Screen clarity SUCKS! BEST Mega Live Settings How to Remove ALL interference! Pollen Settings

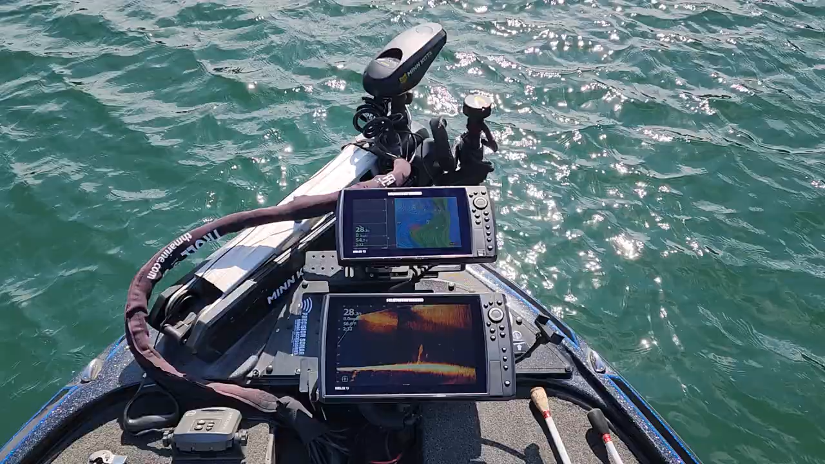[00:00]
this was a hot topic on the last live stream guys so right now let's go ahead and talk about screen clarity and getting a clear image as a lot of you guys know it is the season where the pollen is out depending on what part of the country you are in so I just recently cleaned the screen off and I'm not sure if you guys
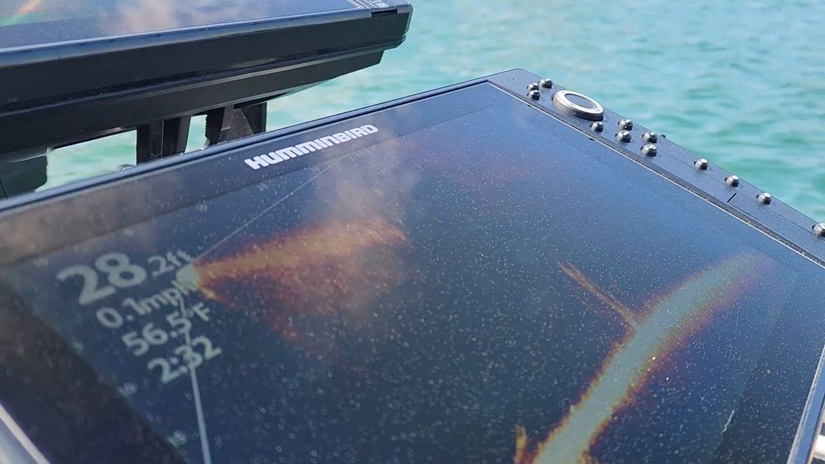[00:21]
On screen: depth 28.2 ft, water 56.5°F, speed 0.1 mph
will be able to see it I'm just trying to get it at a different angle maybe you guys can see that but I just cleaned the screen off and there's pollen all around the
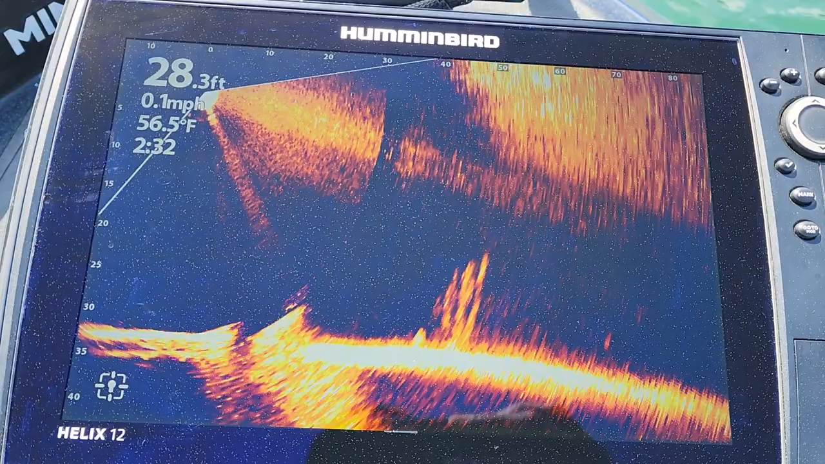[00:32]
On screen: depth 28.3 ft, water 56.5°F, speed 0.1 mph
screen and actually let me just wipe it again just kind of clear off the bottom part
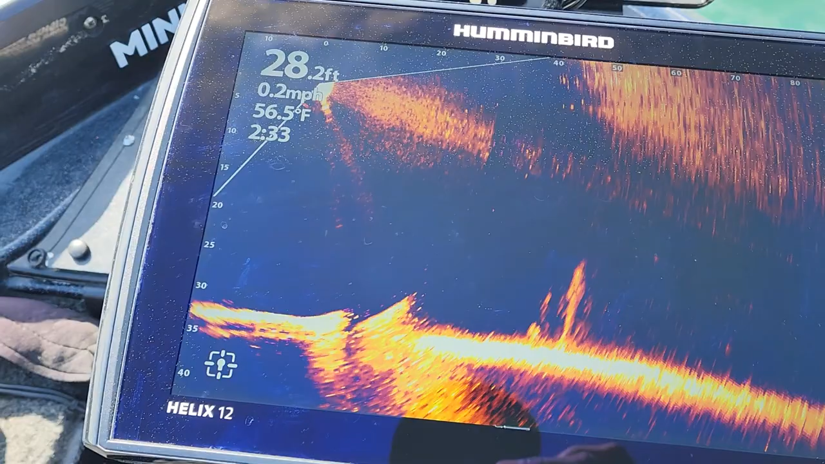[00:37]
On screen: depth 28.2 ft, water 56.5°F, speed 0.2 mph
of the screen and maybe you can see the difference up here at the top area there's pollen still
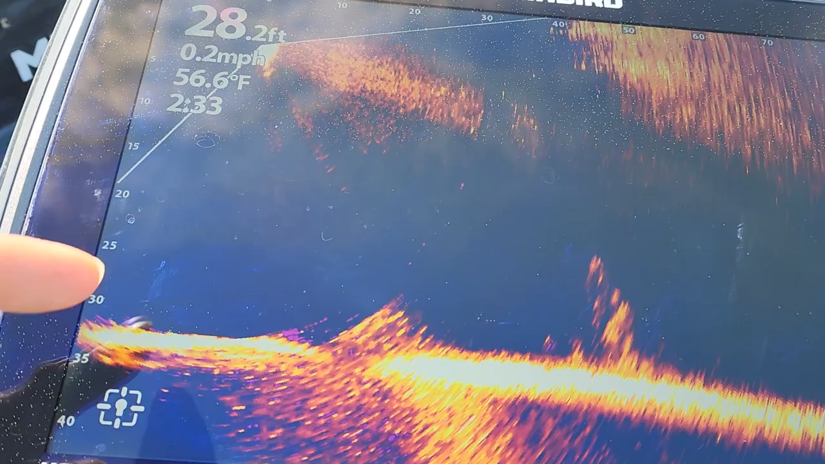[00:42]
On screen: depth 28.2 ft, water 56.6°F, speed 0.2 mph
on there and where I just wiped it's clean now but I can see pollen getting right back on there as
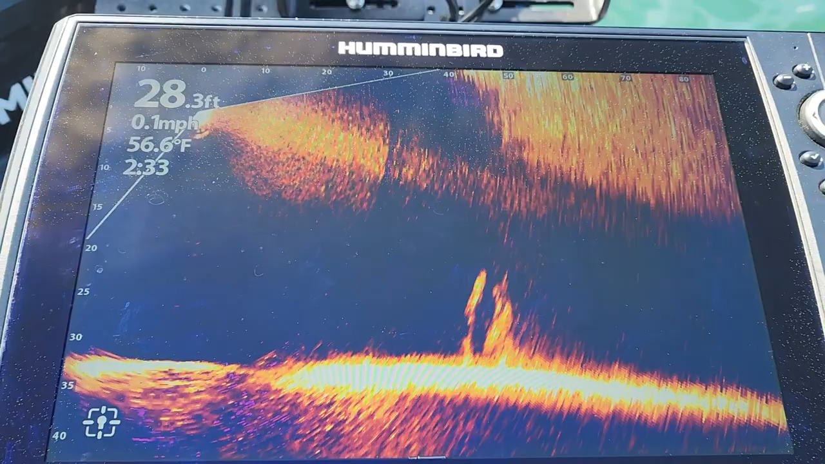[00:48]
On screen: depth 28.3 ft, water 56.6°F, speed 0.1 mph
I am recording this video and basically what that means is if you look up here you will see all of this kind of noise interference that's what a lot of guys are complaining about right now but guys that is going to have a lot to do with the pollen and everything that
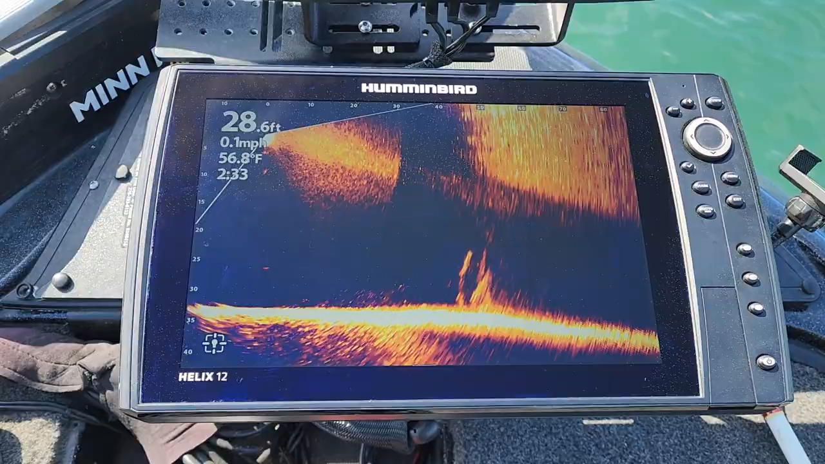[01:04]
On screen: depth 28.6 ft, water 56.8°F, speed 0.1 mph
is out right now the other issue that some of the guys have been mentioning is on these bright sunny
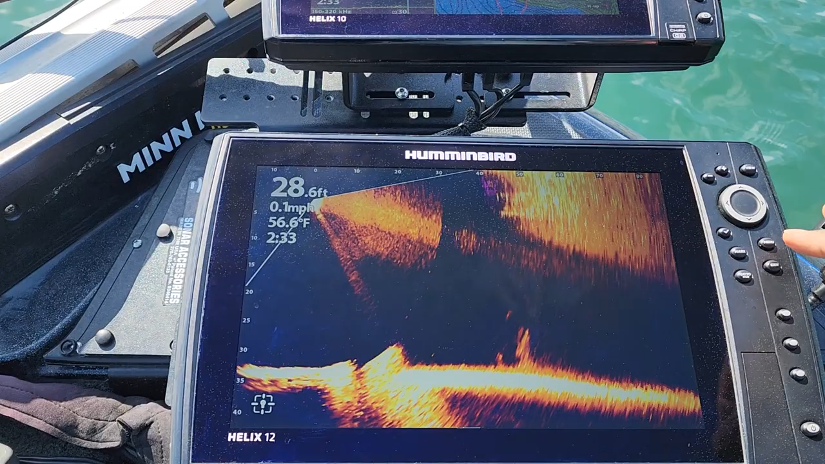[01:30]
On screen: depth 28.6 ft, water 56.6°F, speed 0.1 mph
settings on here let me just go into the menu settings right here so you guys can take a look at the settings that
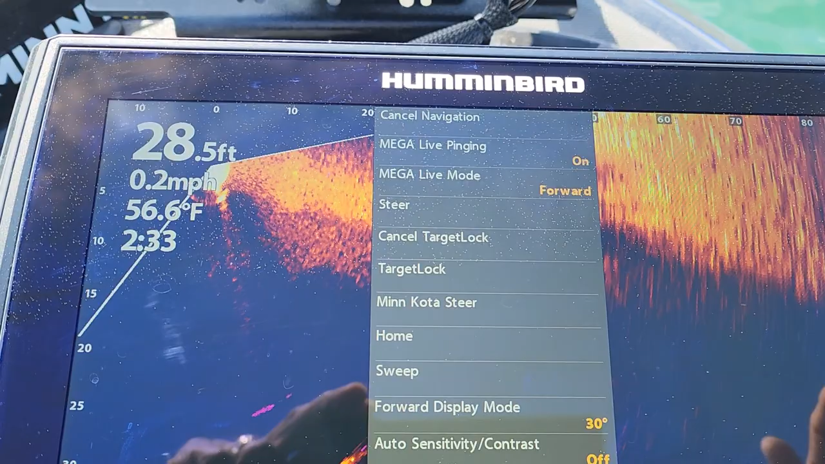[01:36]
On screen: depth 28.5 ft, water 56.6°F, speed 0.2 mph
I currently have and one of the main things that I was doing is taking the
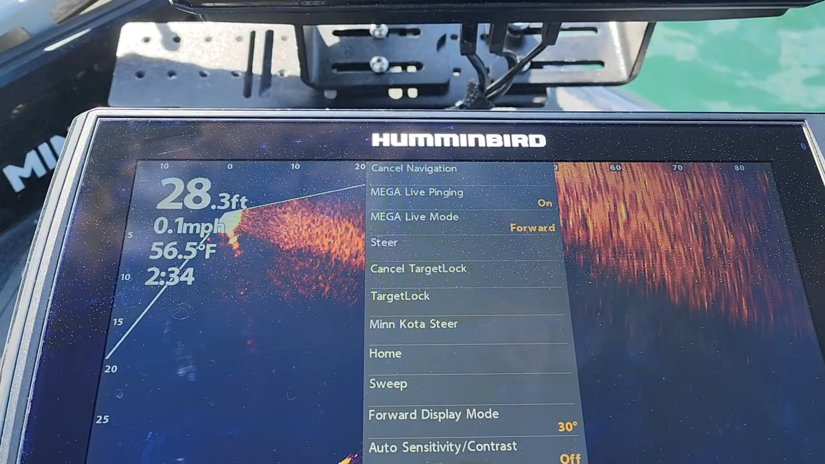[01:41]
On screen: depth 28.3 ft, water 56.5°F, speed 0.1 mph
time and going through here just adjusting these settings to what I felt was best for me
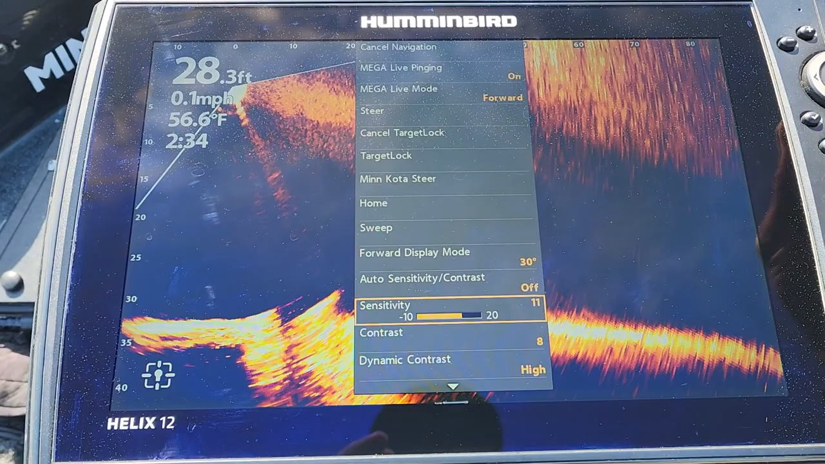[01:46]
On screen: depth 28.3 ft, water 56.6°F, speed 0.1 mph
and there's a lot of you guys know that as long as I can get out here and I can see that cover and I
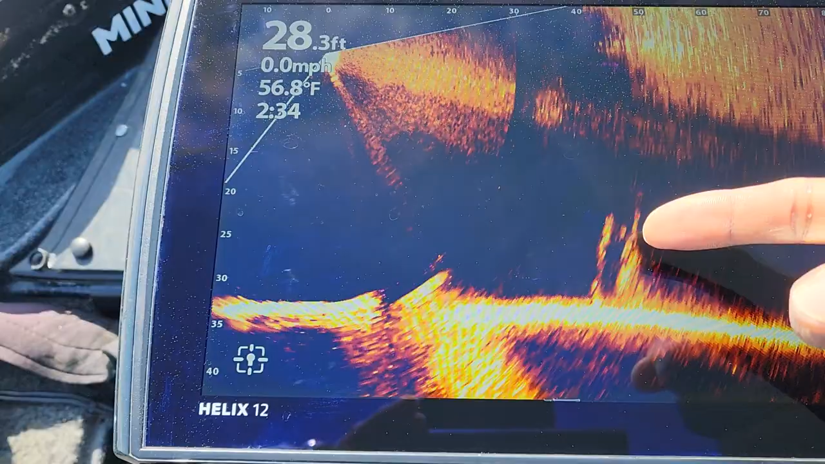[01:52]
On screen: depth 28.3 ft, water 56.8°F, speed 0.0 mph
can see like you can see that fish right there moving around and I have my target lock brand new target lot
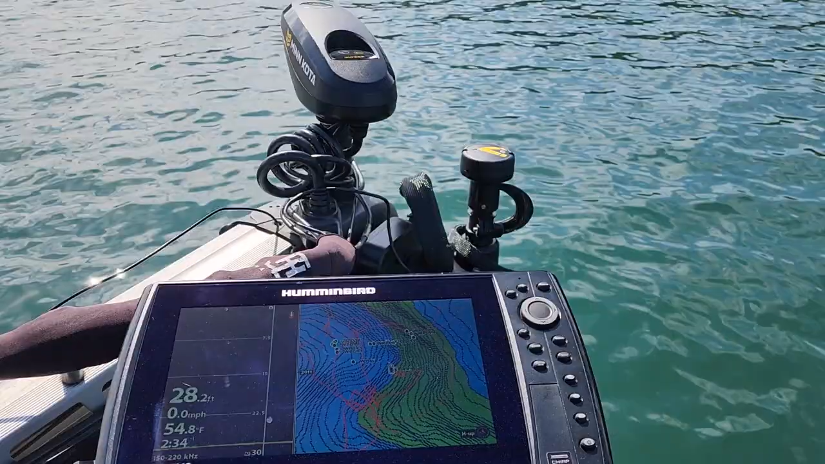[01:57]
guys I have some updates that I will be talking about with that target lock also so make sure you
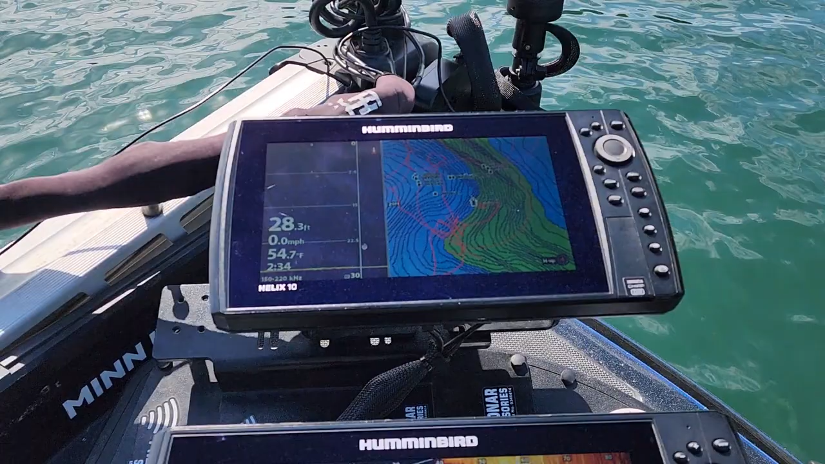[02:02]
On screen: depth 28.3 ft, water 54.7°F, speed 0.0 mph
guys subscribe to the channel because I am always trying to bring value to you guys but if you take a
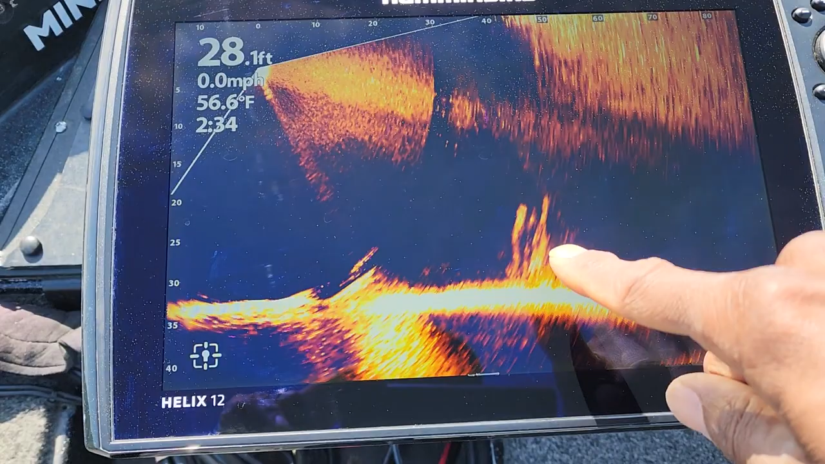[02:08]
On screen: depth 28.1 ft, water 56.6°F, speed 0.0 mph
look you can I can see the cover I can see the fish moving around in there and also
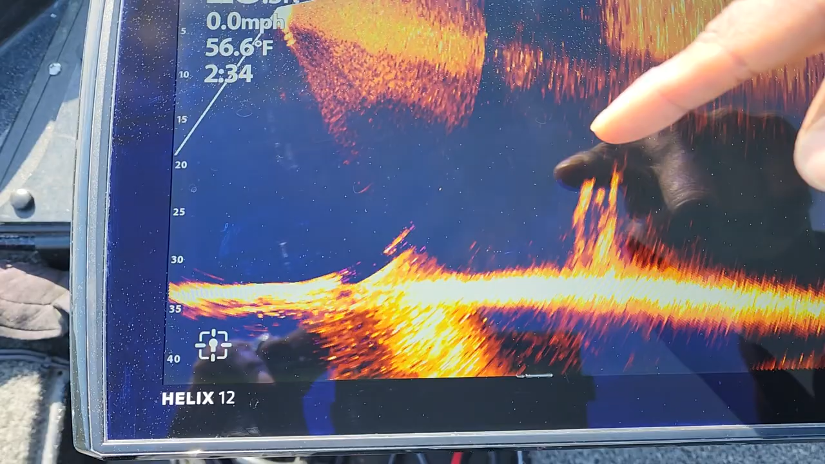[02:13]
On screen: water 56.6°F, speed 0.0 mph
obviously I can see all of this interference up here at the top so if you want to clear that out the
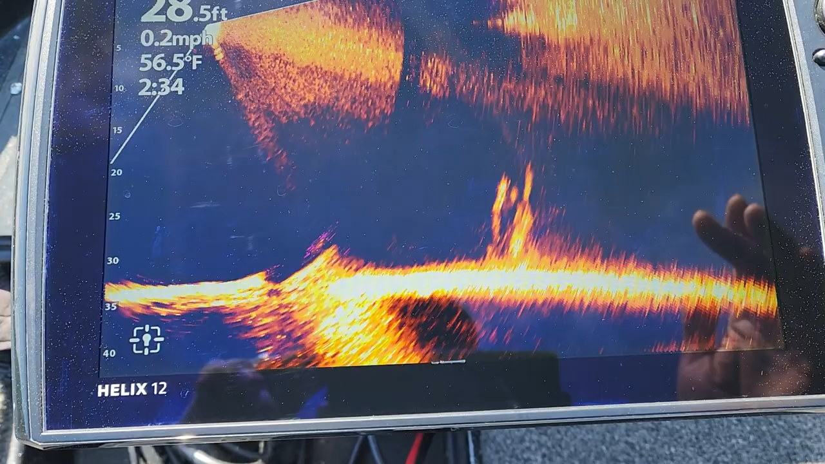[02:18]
On screen: depth 28.5 ft, water 56.5°F, speed 0.2 mph
thing that you give up sometimes is the quality of the image that you're going to see down here so
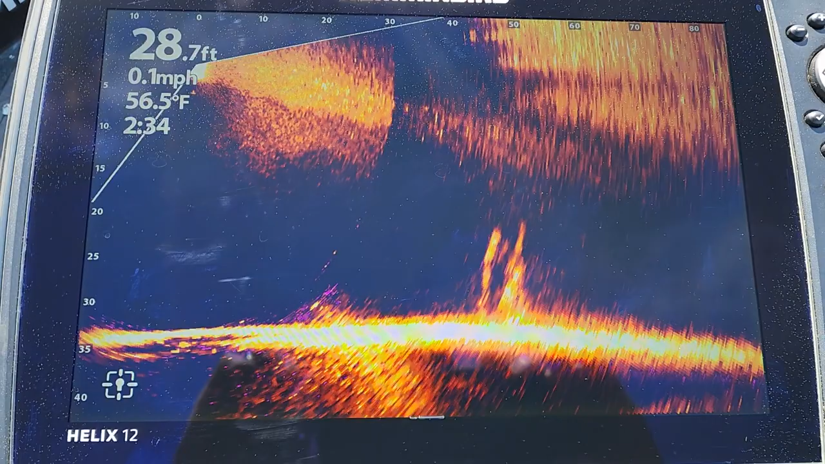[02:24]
On screen: depth 28.7 ft, water 56.5°F, speed 0.1 mph
let me just head back into the settings right here so I just hit the menu button